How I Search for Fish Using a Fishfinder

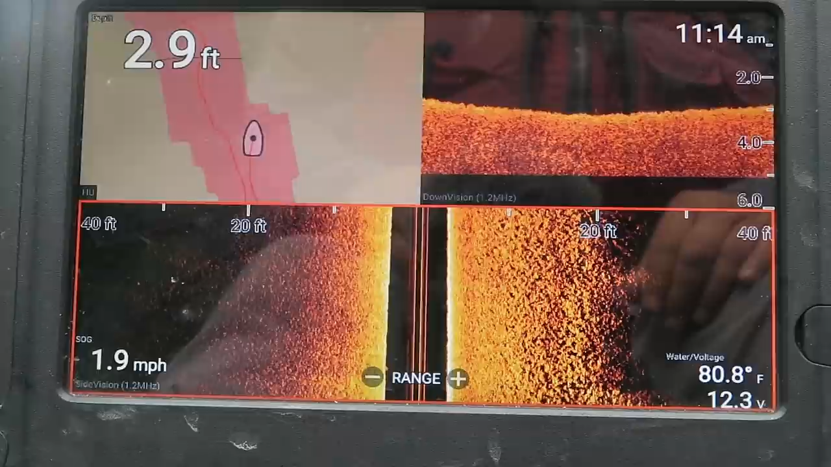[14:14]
On screen: depth 2.9 ft, water 80.8°F, speed 1.9 mph
there but I don't see anything on the fish finder all right let's pull back out and look deeper all right so right here this is the junction between those two coves there's one there's the long cove and I just came out of the
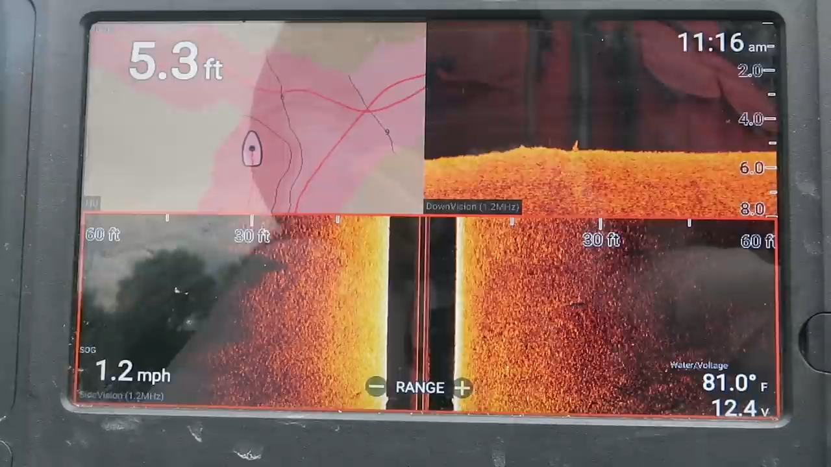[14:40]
On screen: depth 5.3 ft, water 81.0°F, speed 1.2 mph
we're at 5.3 feet and we're coming up and I'm going straight across that point I'm not going towards the land right now
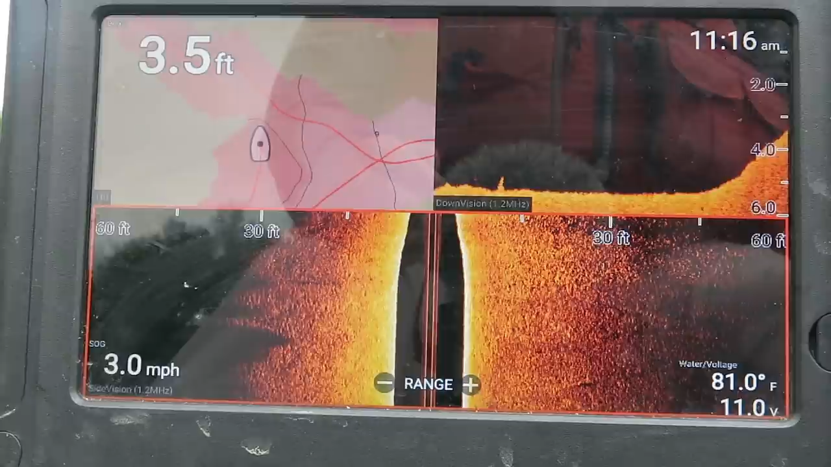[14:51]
On screen: depth 3.5 ft, water 81.0°F, speed 3.0 mph
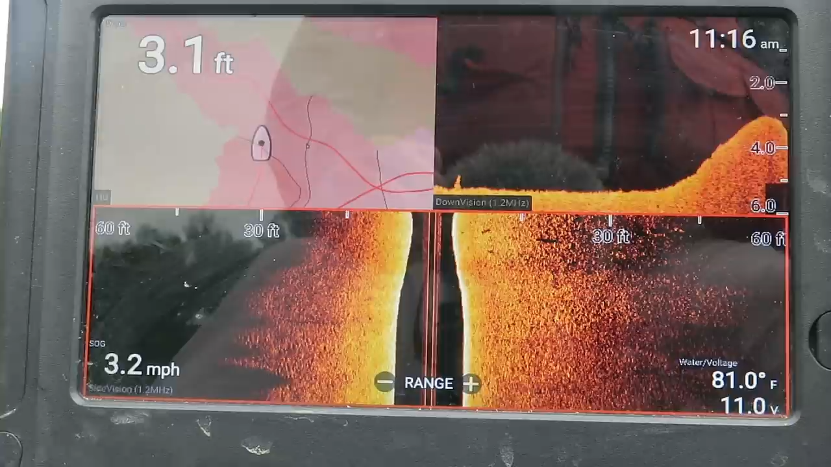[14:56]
On screen: depth 3.1 ft, water 81.0°F, speed 3.2 mph
so it comes up to about three feet now I know the bass or I know the majority of the fish are holding around 10 feet so I'm going to turn
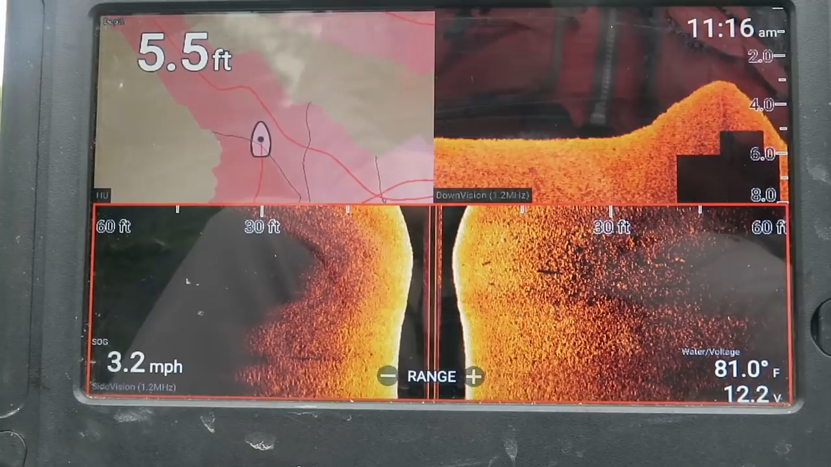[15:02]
On screen: depth 5.5 ft, water 81.0°F, speed 3.2 mph
and watch right over here watch me turn right here and I'm going to zigzag back and forth out into the deeper water and find out where that 10 foot spot is where it's 10 foot deep
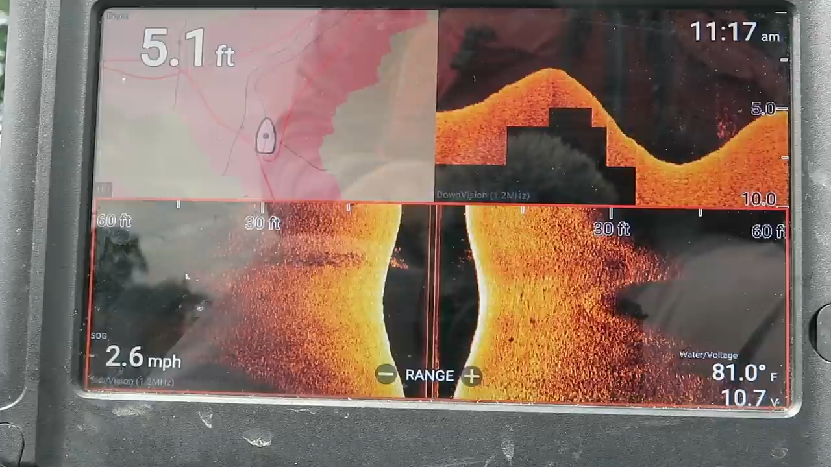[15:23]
On screen: depth 5.1 ft, water 81.0°F, speed 2.6 mph
there's up there's some bait fish right there see all that bait fish kind of hanging along that edge
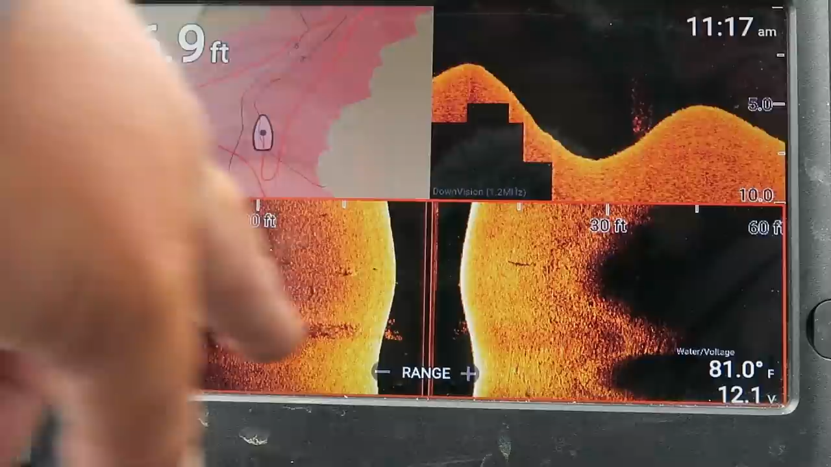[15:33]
it's good to see it's a little shallower than 10 feet
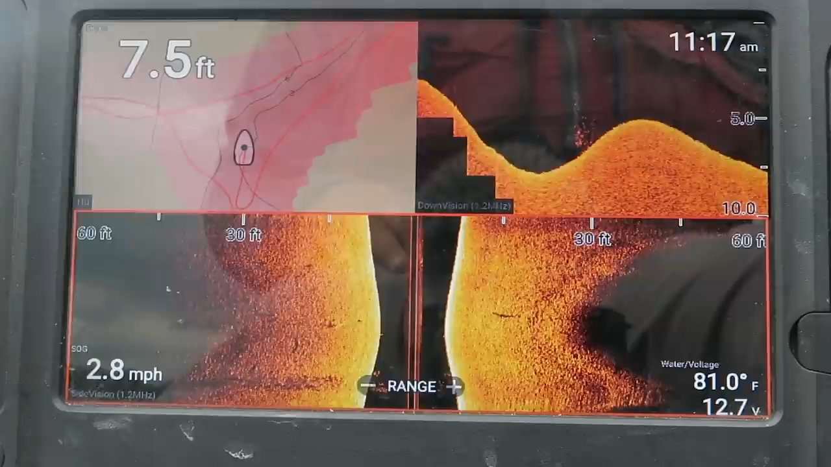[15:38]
On screen: depth 7.5 ft, water 81.0°F, speed 2.8 mph
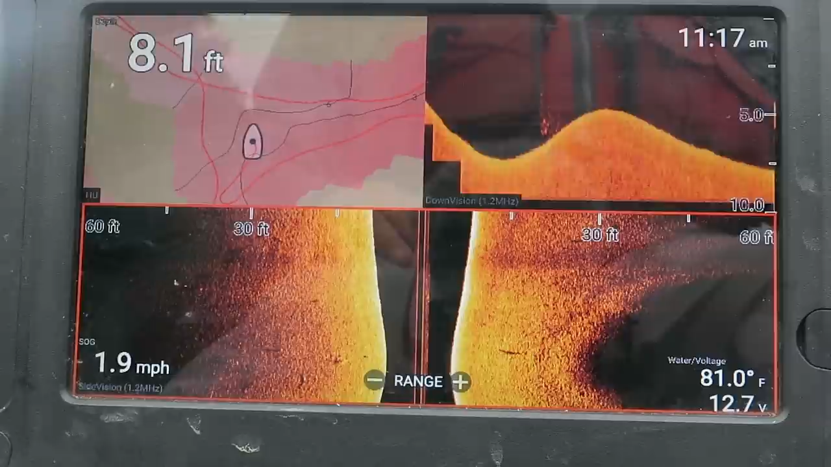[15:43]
On screen: depth 8.1 ft, water 81.0°F, speed 1.9 mph
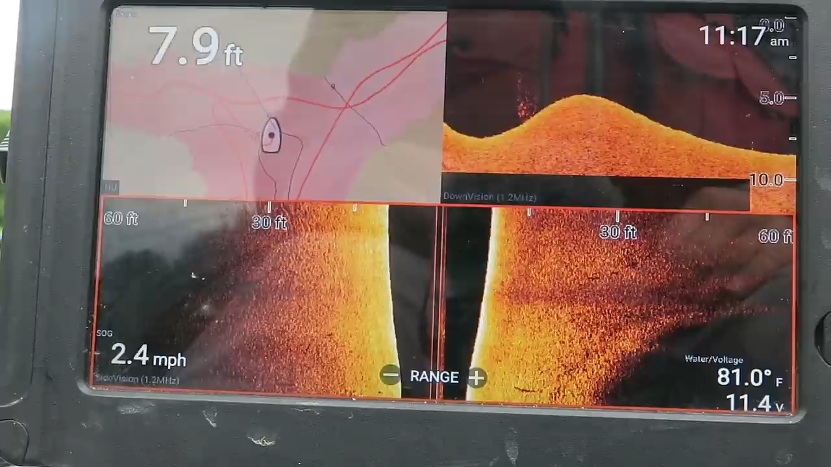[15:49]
On screen: depth 7.9 ft, water 81.0°F, speed 2.4 mph
just going to zigzag back and forth is what I'm doing
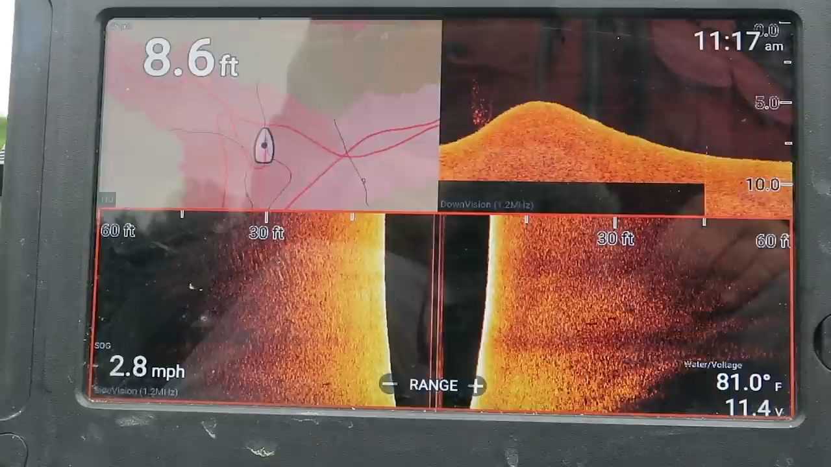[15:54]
On screen: depth 8.6 ft, water 81.0°F, speed 2.8 mph
coming back up on it again
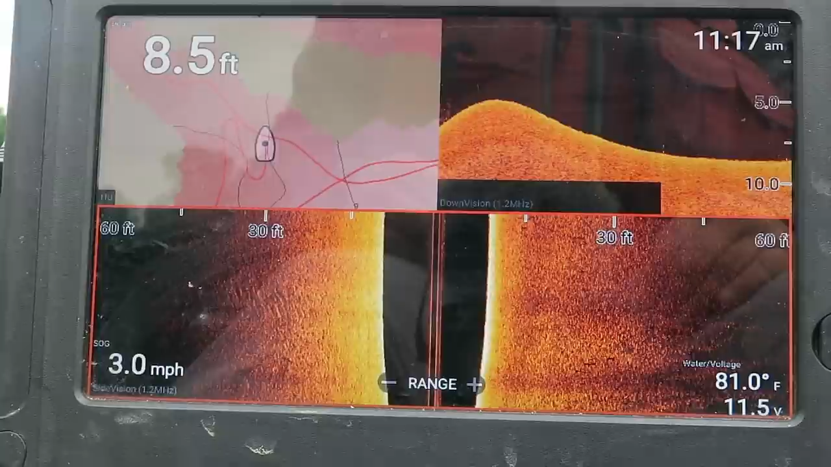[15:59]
On screen: depth 8.5 ft, water 81.0°F, speed 3.0 mph
and it is no longer a point it's gone at about six feet or eight feet so that's as far as it goes so I'm going to remember that it's still a good spot for the best best to pull up on but it's not a point out that deep all right I'm not going to grab my camera lift it up but I'm going into the back or going towards the back of the bigger pocket
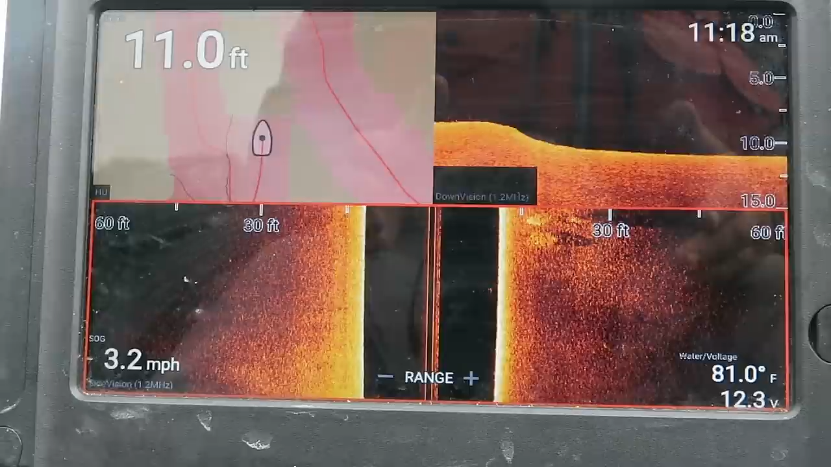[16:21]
On screen: depth 11.0 ft, water 81.0°F, speed 3.2 mph
and there's a creek that runs in back here um there's some bait fish right here off to the side 10 feet deep but uh there's a creek that runs in back here with all the rain we had yesterday I expect it to be muddy but with a creek running in the back in the summer time that is a source of oxygenated water there's no grass in this lake so I'm going to look for oxygenated water and the only way you're going to find that is with current coming into the lake or wind creating current or depth depth will hold oxygen better too in the summer
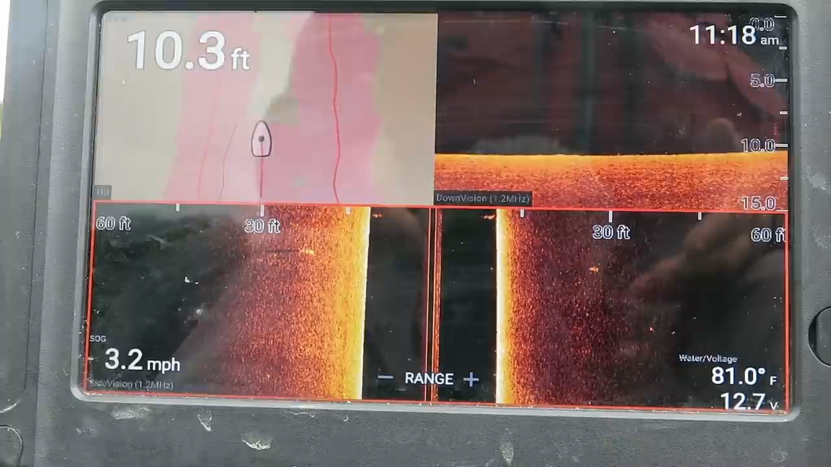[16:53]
On screen: depth 10.3 ft, water 81.0°F, speed 3.2 mph
time when the water temperature gets up into the 80s it starts to lose its ability to hold dissolved oxygen as the warmer it gets so that's kind of the reason why in the summertime you're looking for that oxygenated water and obviously on this one it's around 10 feet all right so look right here let me see if I can cover it up there's a bunch of bait right out here and there's nothing on this side so I'm going to figure it out figure out what that is I'll make a u-turn
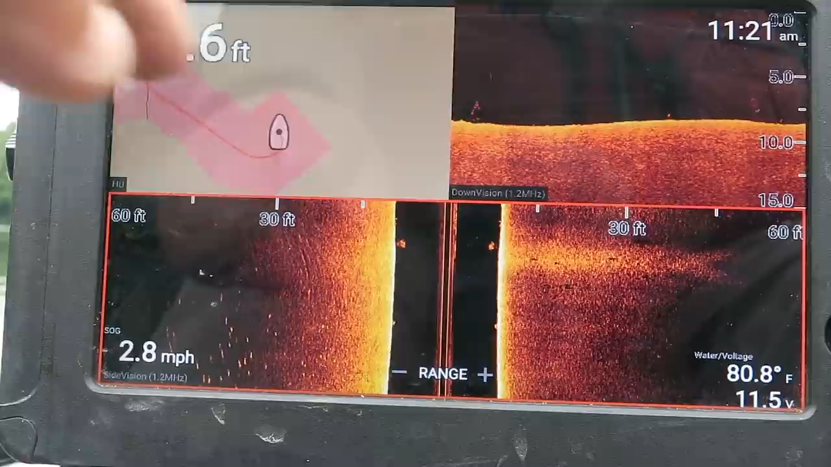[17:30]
On screen: water 80.8°F, speed 2.8 mph
let's see what's going on over here one thing I don't like about raymarine is it takes forever for the map to update it it updates once a second and lawrence and other
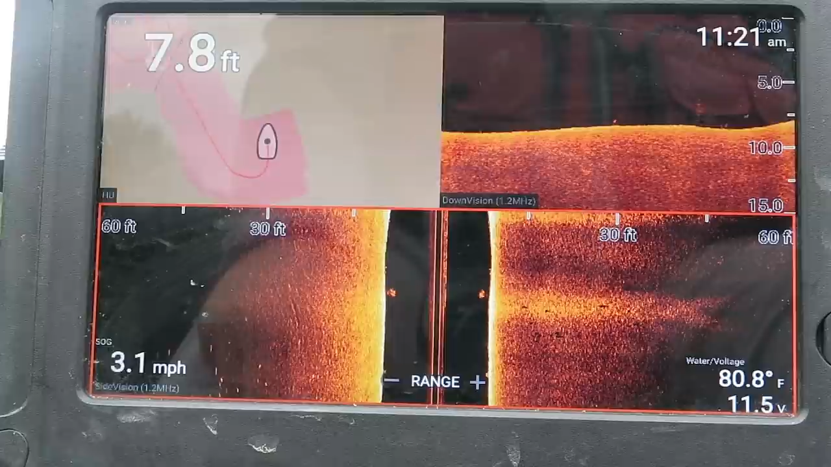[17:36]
On screen: depth 7.8 ft, water 80.8°F, speed 3.1 mph
ones update I think as much as a quarter of us you know four times a second okay so we can just see it's just harder bottom and it comes up it rises just a little bit don't know if you can see this or not but that's a little fish I was going too fast see the the I got two speeds
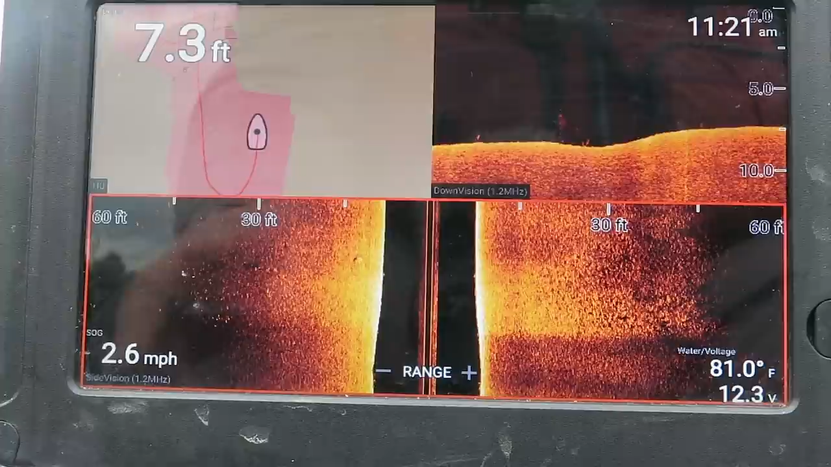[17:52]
On screen: depth 7.3 ft, water 81.0°F, speed 2.6 mph
that I go when I'm searching when I'm looking for cover and structure um I can go you know three three and a half miles an hour when I'm looking for fish I slow way down to about one and a half to two miles